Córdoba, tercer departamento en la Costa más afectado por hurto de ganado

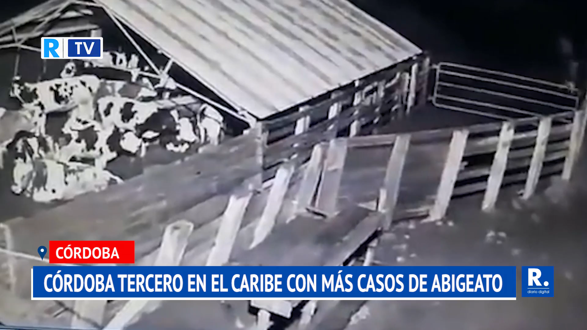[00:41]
El más reciente ocurrido el 10 de diciembre, cuando sujetos armados irrumpieron en un predio rural en Chinú y sacrificaron tres vacas de alta genética.